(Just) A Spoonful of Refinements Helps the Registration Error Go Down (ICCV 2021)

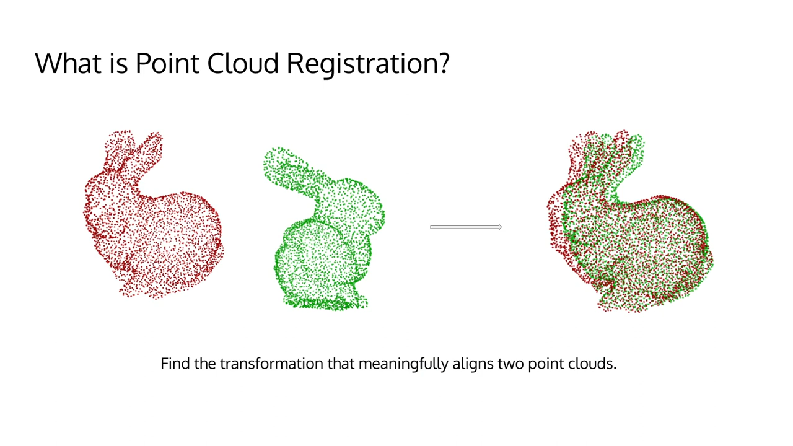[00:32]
Point Cloud Registration can be defined as the task of finding the transformation that meaningfully aligns two point clouds. This task is particularly relevant for 3D reconstruction,
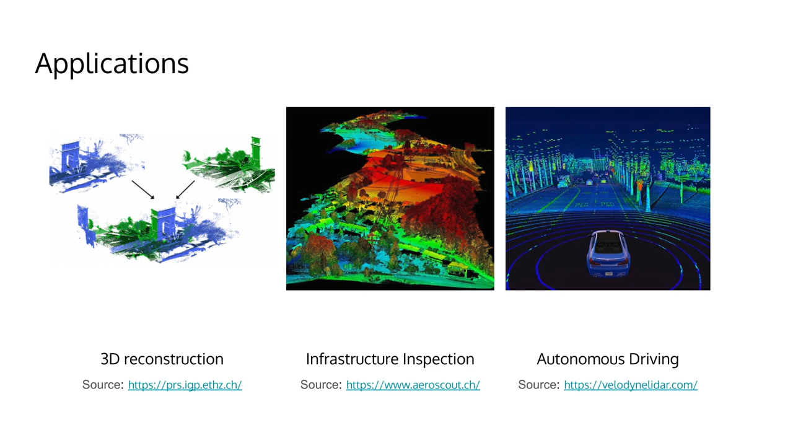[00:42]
supporting applications like inspection and maintenance, as well as in autonomous driving as an intermediate step to achieve ego motion prediction.